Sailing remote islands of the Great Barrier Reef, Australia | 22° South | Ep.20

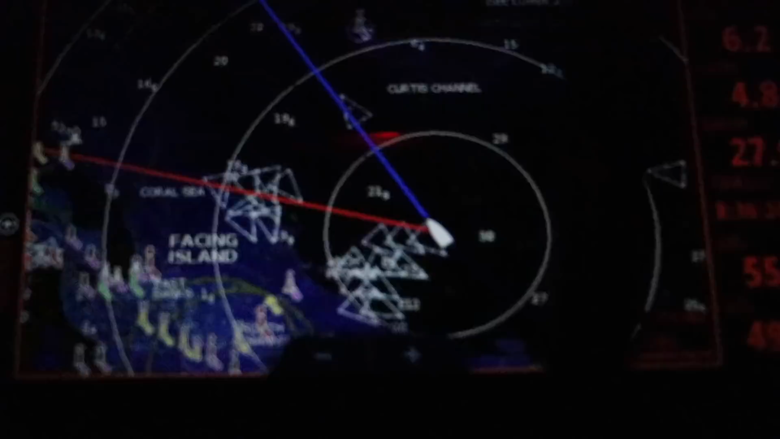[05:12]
plotter to make sure we are on the right course and IAS's of all the